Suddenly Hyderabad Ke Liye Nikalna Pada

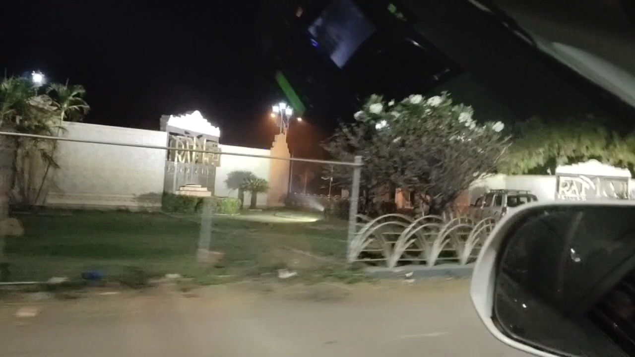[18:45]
नानो स्लो चे, ये देखो, ये है रामोजी फिल्म सिटी का एंट्रेंस।